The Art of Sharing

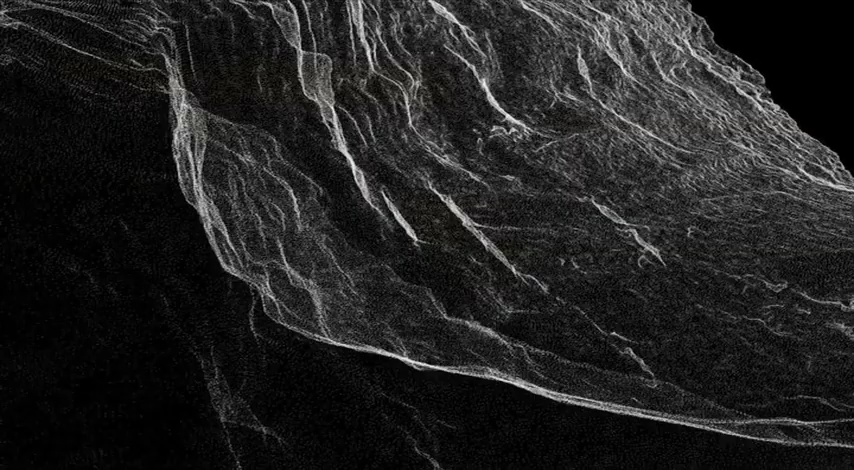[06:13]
Using the most sophisticated laser technology, a team of archaeologists,
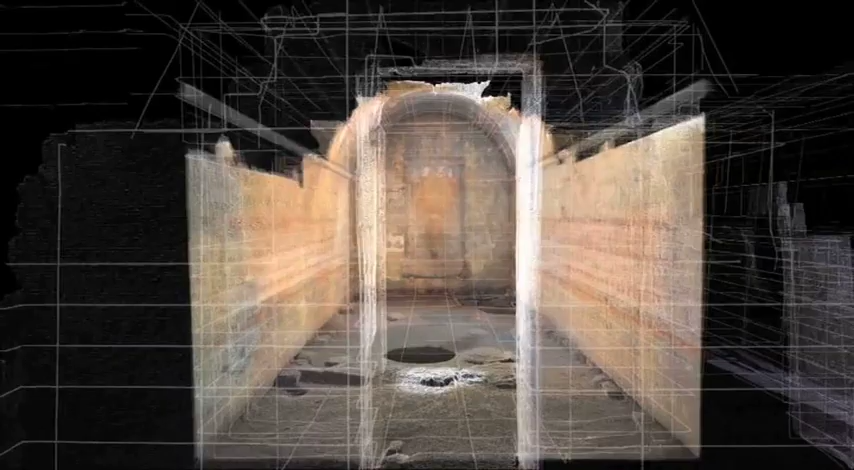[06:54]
With this digital model, we can enter the Queen Hatshepsut chapel of the royal cult.
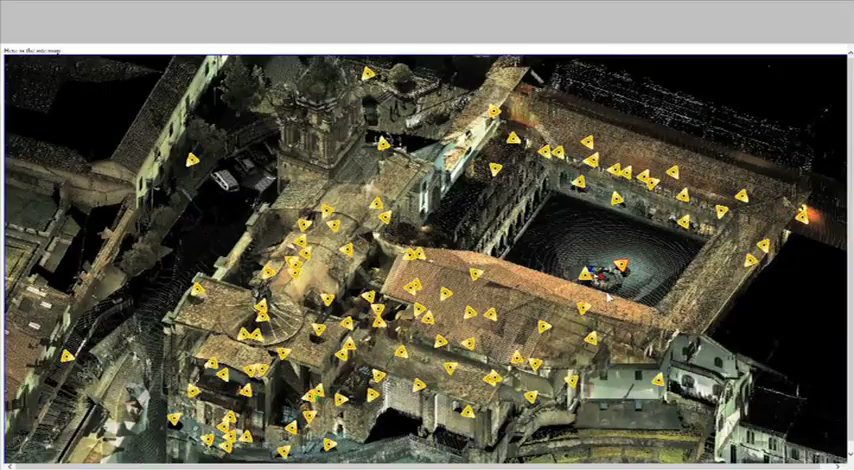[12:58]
Interdisciplinary research and matching archaeology with conservation is a trademark of Polish teams.
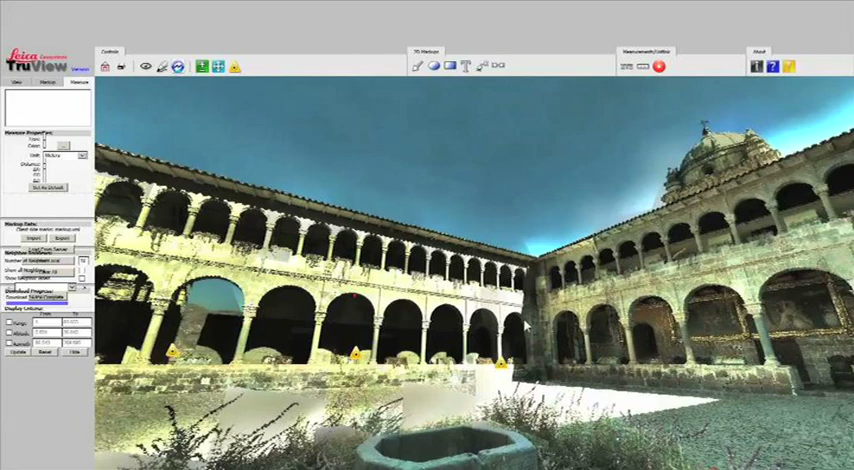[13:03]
Such work has been done today in Coricancha in Cusco. Researchers have carried out detailed laser scanning and digital modelling.
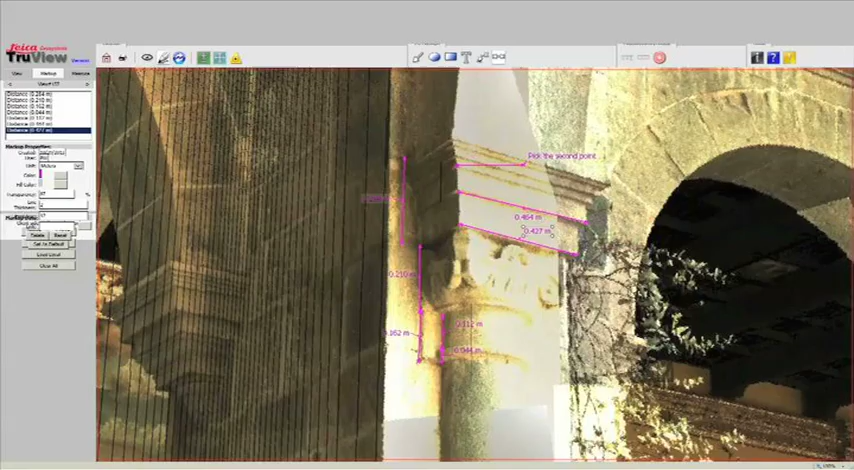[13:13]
The monastery is also home to the priceless paintings of Diego Cispetito.
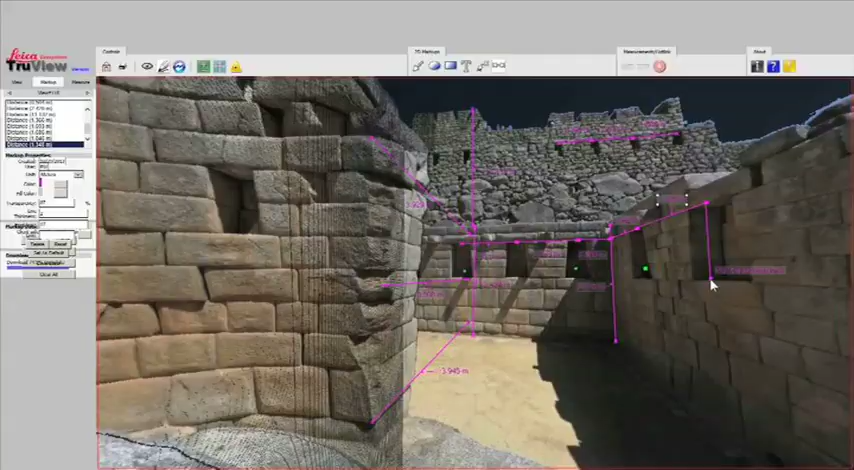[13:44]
Distilled from millions of laser measurement points,
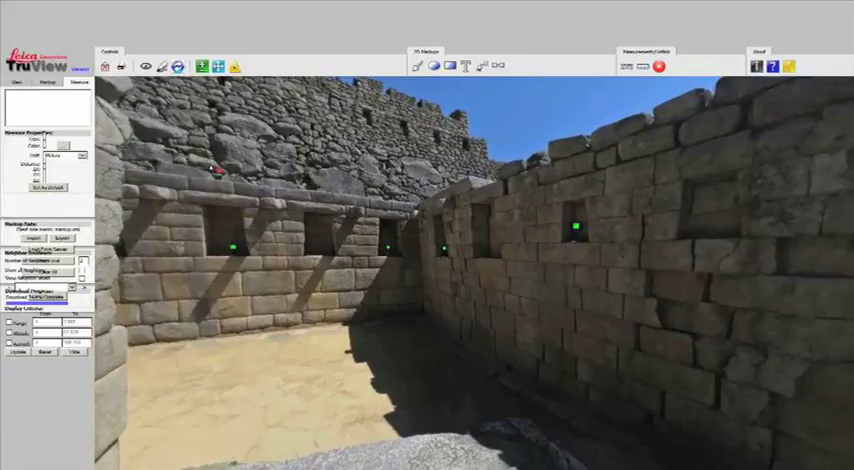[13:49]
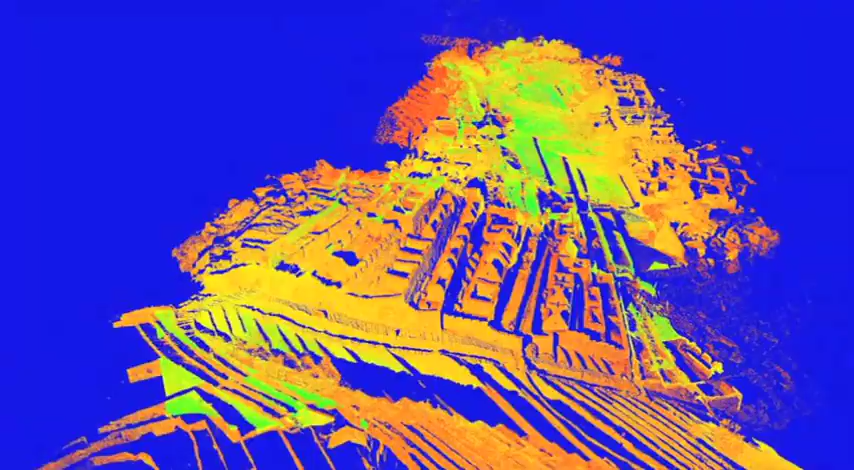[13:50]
researchers created the model that lets them take an incredible virtual tour around the site.